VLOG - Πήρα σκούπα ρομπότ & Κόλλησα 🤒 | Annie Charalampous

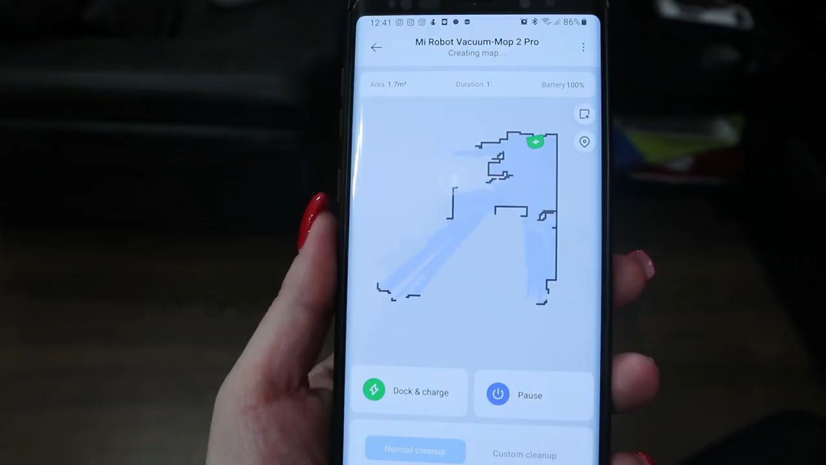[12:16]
Εδώ βλέπετε έχει ήδη ξεκινήσει να καταλαβαίνει το χάρτη κάπως.
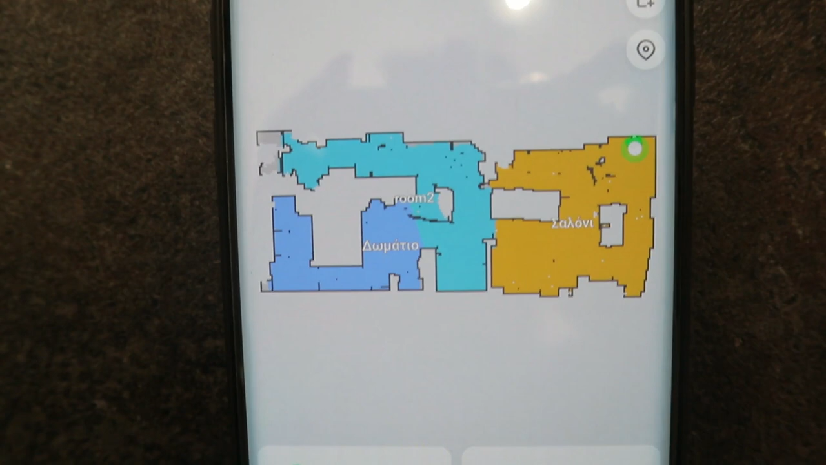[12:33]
Όπως βλέπετε παιδιά, εδώ πέρα έχει φτιαχτεί ο χάρτης του σπιτιού. Όπου βλέπετε κενό είναι τα έπιπλα τέλος πάντων. Εδώ πέρα ας πούμε είναι ο καναπές. Εδώ παίρνει το πάσο. Εδώ παίρνει το κρεβάτι.
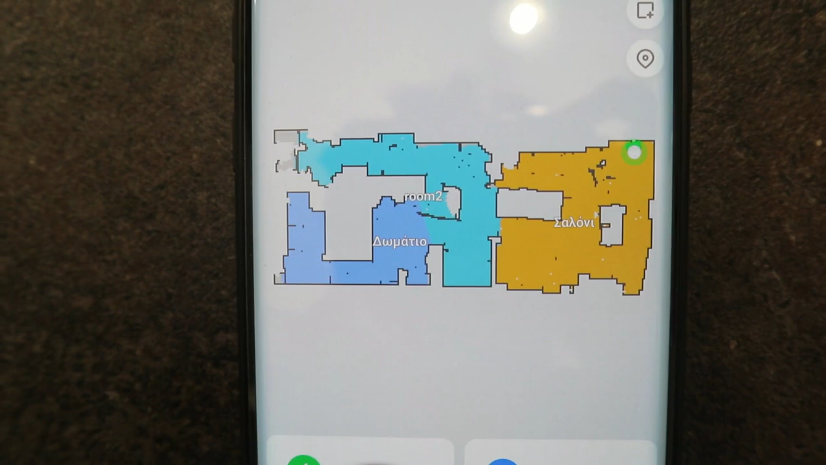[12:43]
Εδώ παίρνει η ντουλάπα που έχουμε στο χολ. Και αφού έχουμε κάνει τη χαρτογράψη, η οποία έγινε παιδιά μέσα σε τρία λεπτά. Πάμε τώρα να κάνουμε και ένα καθάρισμα.
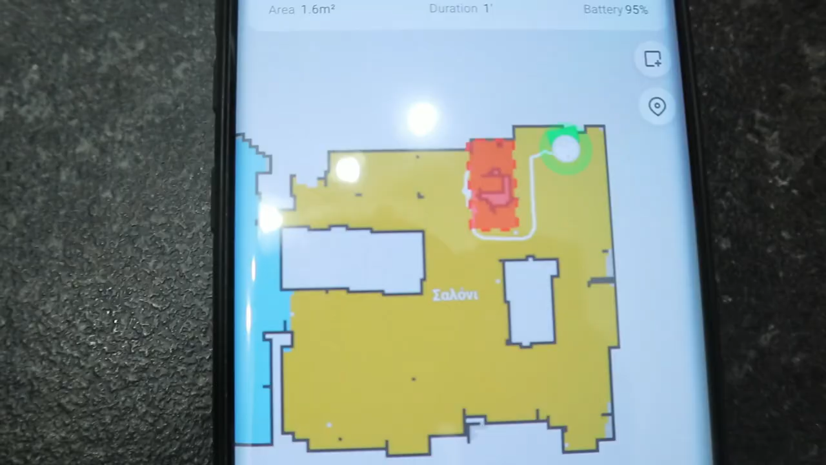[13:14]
Οπότε για πάμε τώρα να το τεστάρουμε.
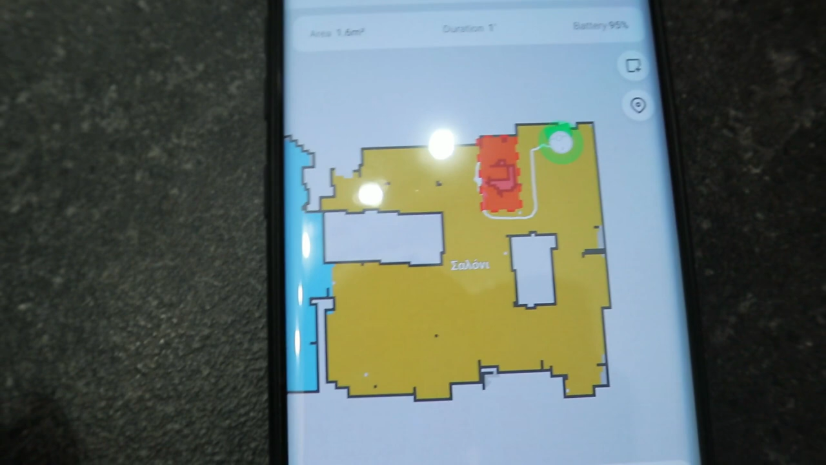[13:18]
Να δούμε αν πρέπει να βάλουμε και άλλες απαγορευμένες περιοχές στο σπίτι. Για πάμε μωρό. Πάμε κοριτσάρα μου.
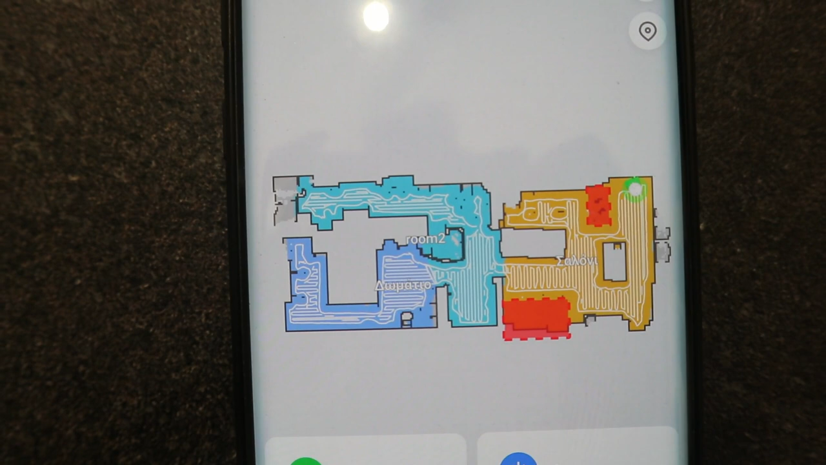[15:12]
Ουσιαστικά πρώτα κάνει το περίγραμμα του
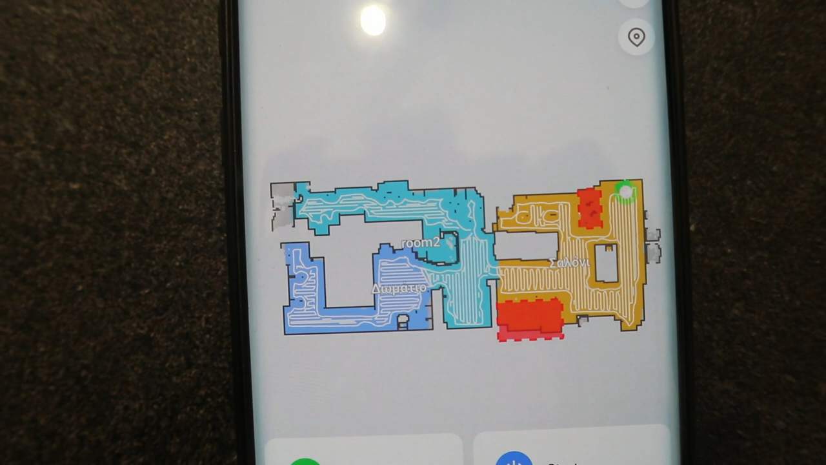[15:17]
δωματίου και μετά ξεκινάει παράλληλες γραμμούλες. Και παιδιά είμαι πάρα πάρα πολύ χαρούμενη.